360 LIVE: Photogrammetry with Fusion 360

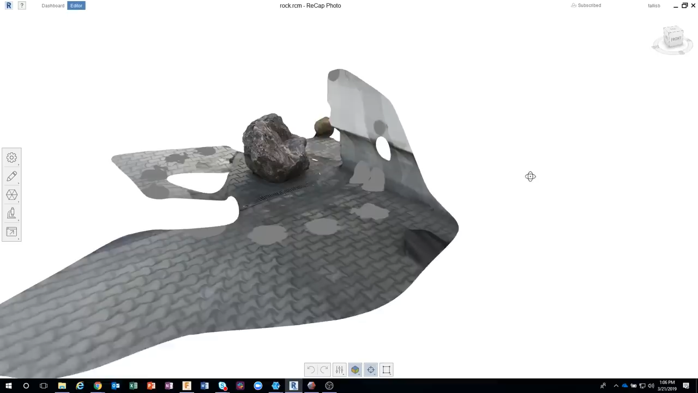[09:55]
Now you'll notice that there's some weird stuff going on kind of around. And I'll talk about this here in a little bit, but you can definitely see the rock.
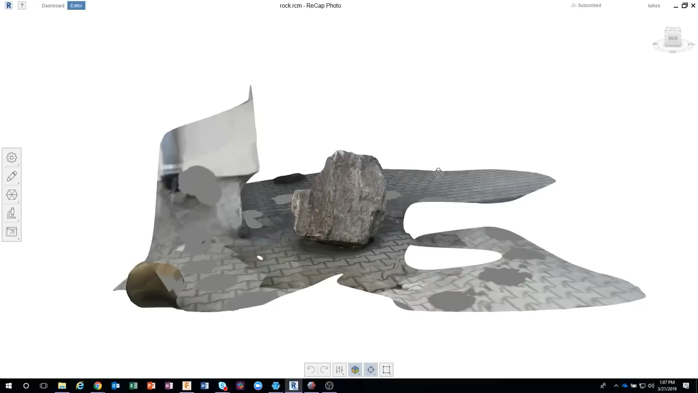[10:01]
And notice it's even textured in here.
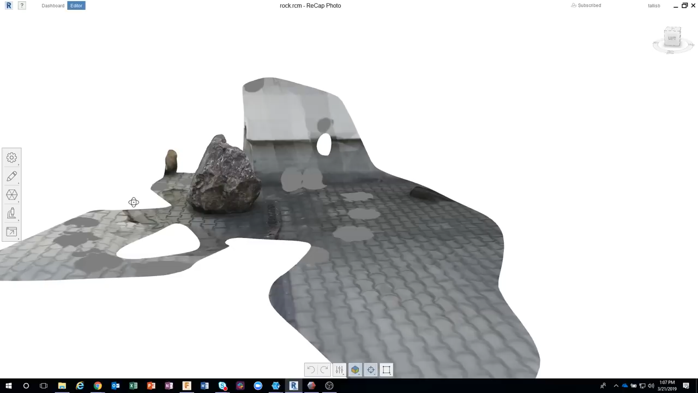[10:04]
So all I did was take those photos where we walked around the rock, brought it in, and it created this.
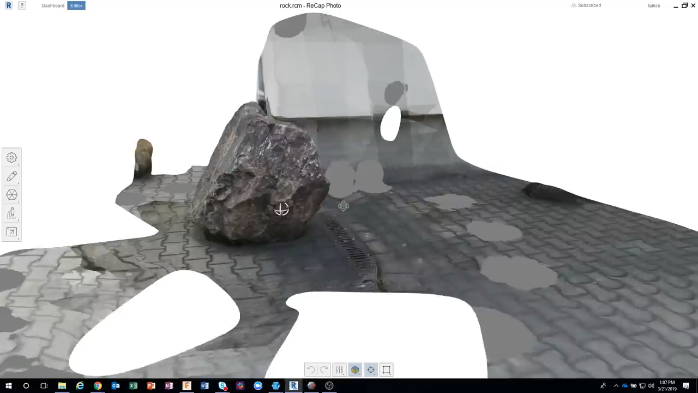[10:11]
Now I can come in here and change my visualization.
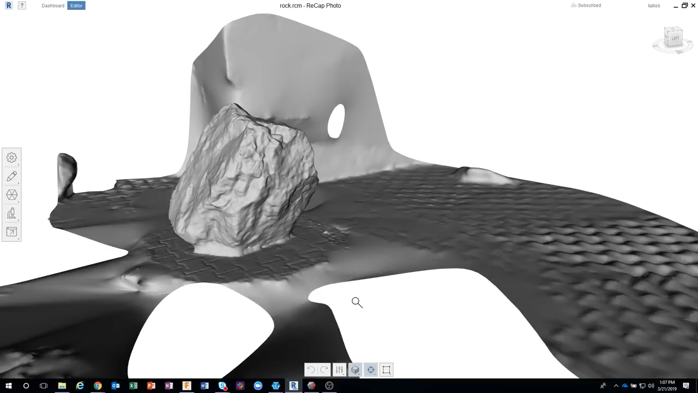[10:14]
Let's just look at it kind of as a solid with no texture. And again, I'm not teaching exactly a step-by-step how to do this.
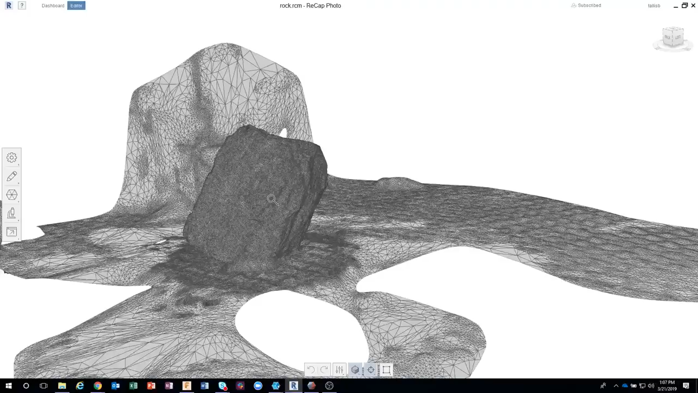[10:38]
It's actually creating all these little tiny triangles, which is an STL file. Okay. So, but you'll also notice that there's a lot of garbage going on around this.
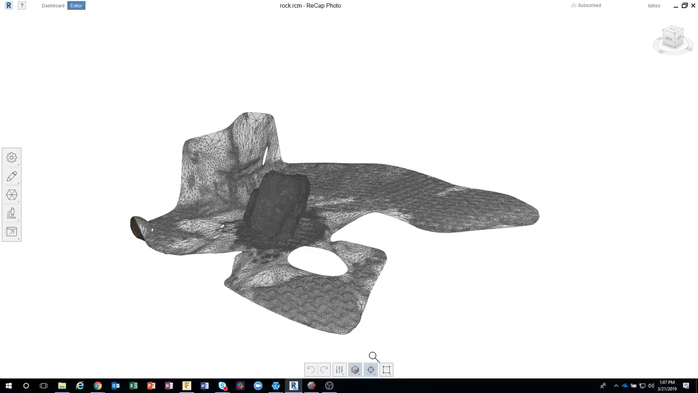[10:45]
Now we have a couple different options for you here. So I can clean it up right here in Recap Photo, which actually works quite well. So you'll see over here under Edit, we can do what's called Slice and Fill, Surface Tools, Delete Selection, Fill Holes. I mean, there's a lot of really cool options in here, but I'm just gonna go ahead and show you, for example, let's just select with a lasso.
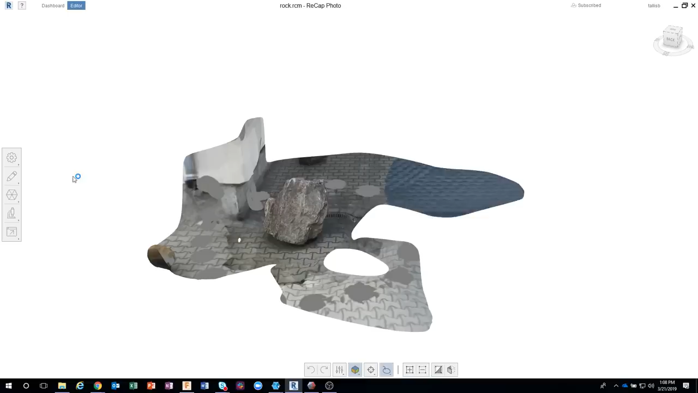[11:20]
I'm just gonna kind of draw around this region right here, and then I can say Delete the Selection, and you'll see that it actually removes all of this extra stuff. And I personally highly recommend that you do this before you bring it over to Fusion.
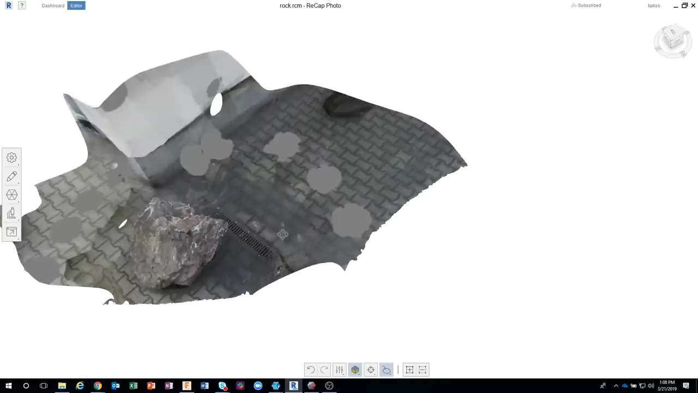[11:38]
That's gonna take up memory.
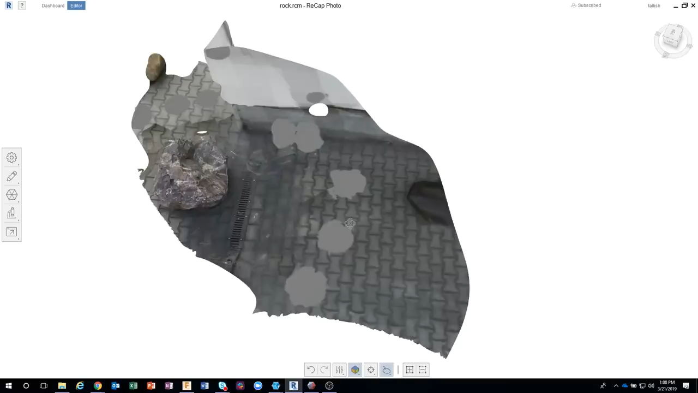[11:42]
That's gonna take up time in Fusion. So the cleaner we can get this looking and the less triangles, the easier it'll be.
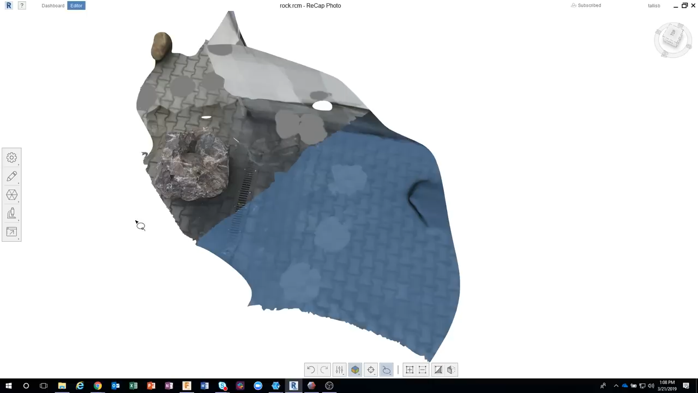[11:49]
So I'm using Recap Photo in this example. And I'll show some other tools that are out there that you can use.
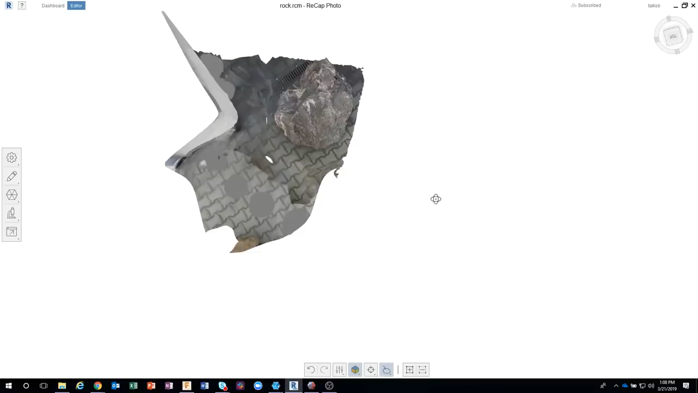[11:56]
This one I think is subscription-based, but extremely, extremely powerful.
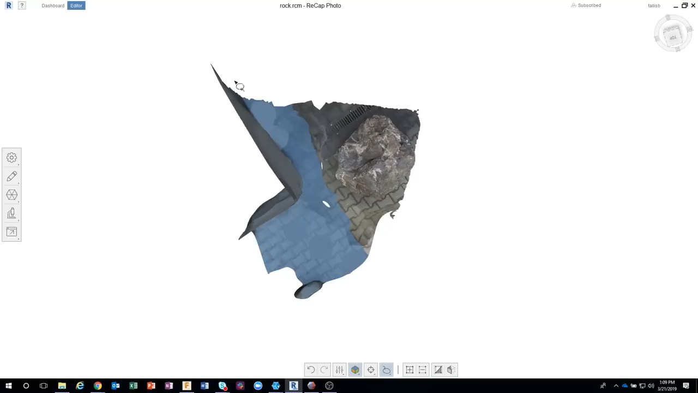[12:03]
Okay, so basically what I've done here is
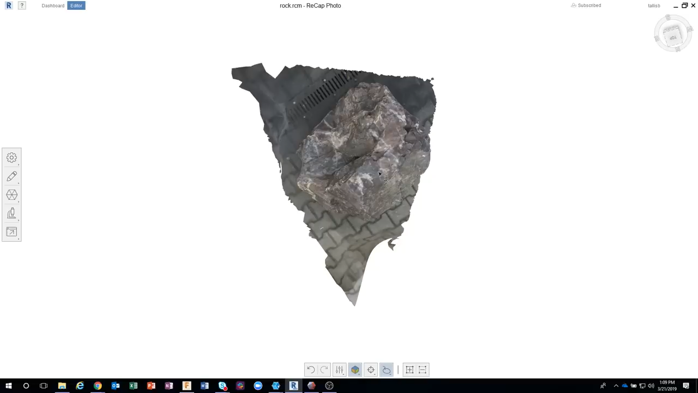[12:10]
I've deleted a majority of those faces. I'm just gonna kind of rotate this around and we can kind of see what this looks like, okay?
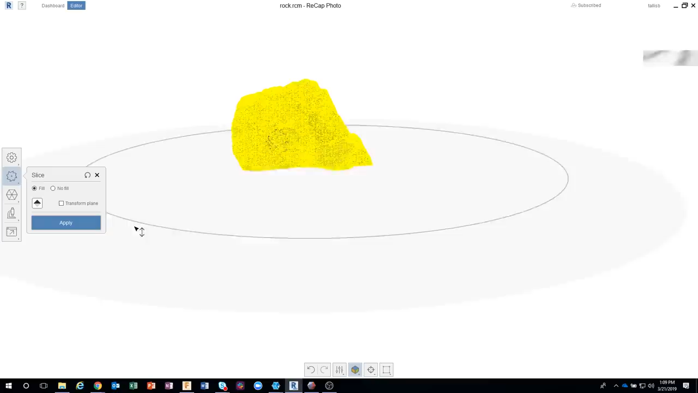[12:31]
And this allows you to basically slice through. So I'm gonna kind of come up until I don't see any more of that ground area, okay?
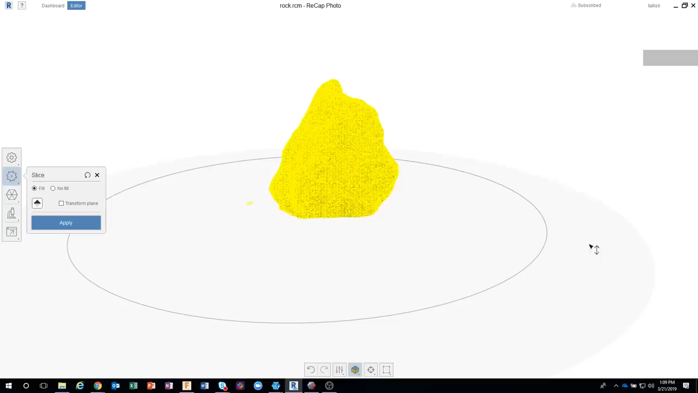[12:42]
This looks like there's just a little bit right here. So I might go up just a little tiny bit more. And you can see I can fill or no fill.
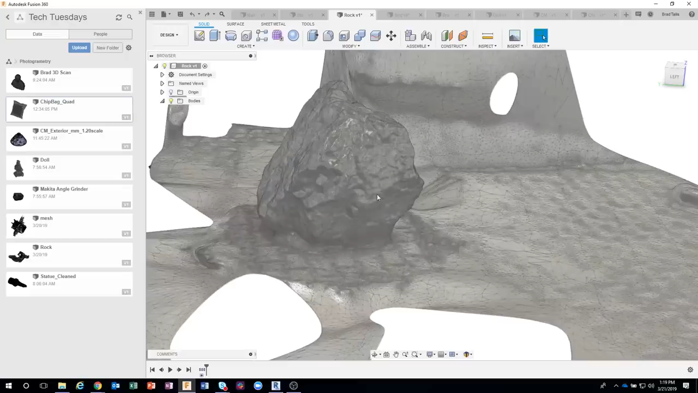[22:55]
Now, I purposely didn't clean this up because I wanted to show that you can actually edit meshes inside of Fusion. I get this question a lot. How can I edit STLs? How can I edit scan data? Now there's a couple steps that we need to do before we start. And the first one is to go into your preferences. So I'm gonna click on preferences. And we need to turn on the preview.
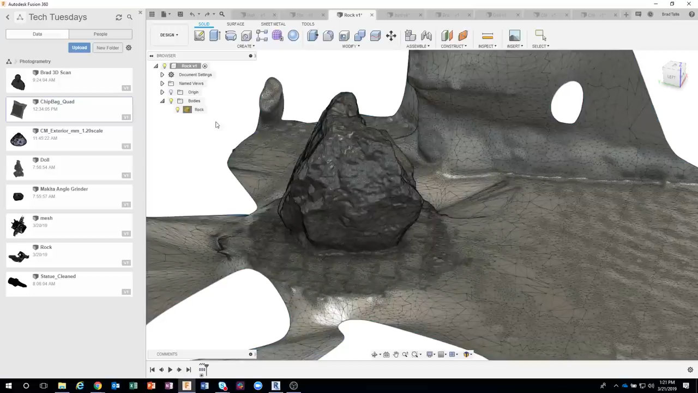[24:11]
And this is my mesh. If I right mouse click on it, I can say edit. Okay. And this is going to take me into my mesh workspace. So now we can see I'm in my mesh workspace. I've got a bunch of different mesh commands in here. So you would not see this if we did not turn on the preferences, the mesh option in the preferences. Okay, I appreciate the feedback on, in the chat window.
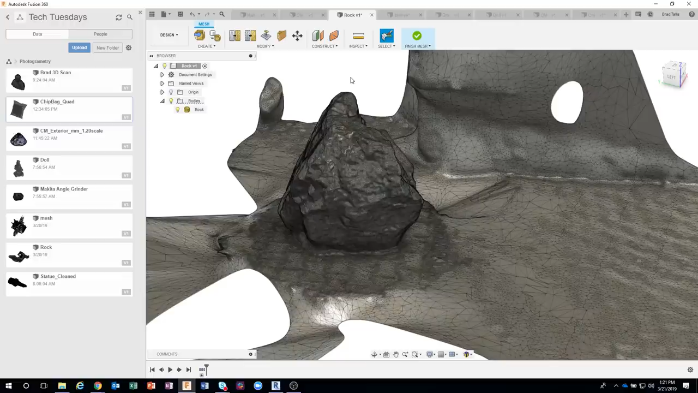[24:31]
Looks like things are going a little bit better. I apologize. I guess I need to ask for a more powerful computer. But as you can see, we're actually dealing with large number of triangles.
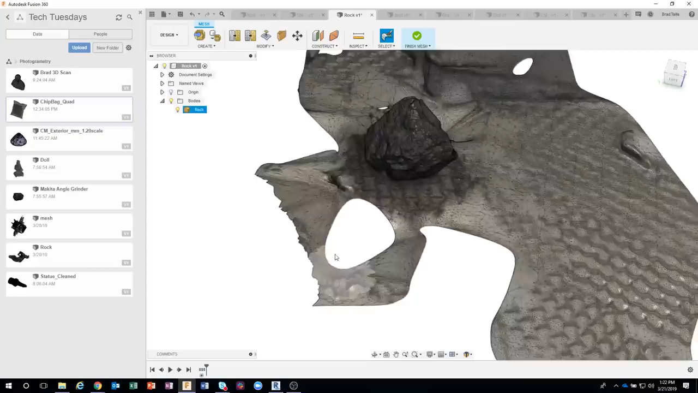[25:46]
Okay, so I'm going to walk through these mesh commands real quick. The very first one is remesh. It basically just recreates a mesh. And I don't use this one all that often. The one I use the most is reduce. Now, I showed that you could do this even before you bring it into Fusion, which I recommend. But let's say you get it into Fusion and you're like, you know what? I don't need this many triangles.
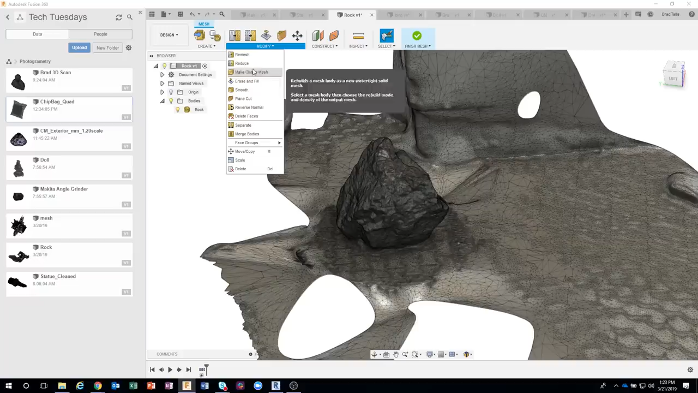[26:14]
So I could come in here and say reduce. Now let's kind of zoom up here a little bit.
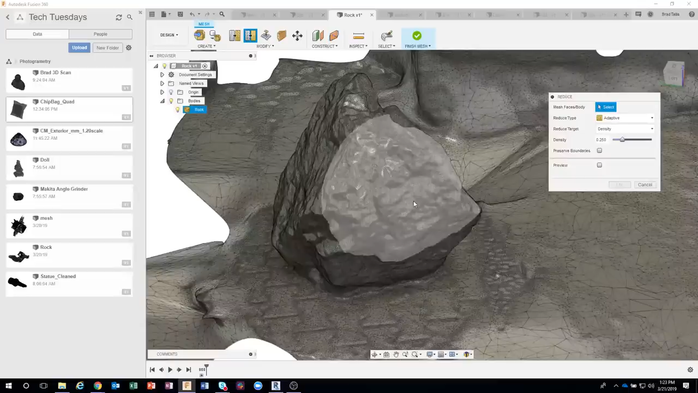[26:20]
And again, it's asking for mesh faces. Now, just for fun, in fact, you can see how, look how detailed this is. You can even see the brick down here next to the rock. I think that's pretty cool.